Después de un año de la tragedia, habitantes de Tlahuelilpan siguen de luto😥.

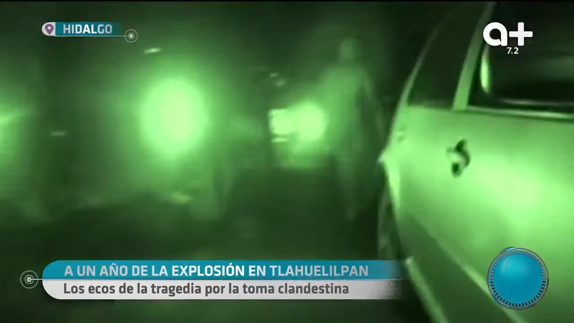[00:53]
Pobladores que se atrevieron a entrar a San Primitivo para ayudar a quienes corrían envueltos de fuego.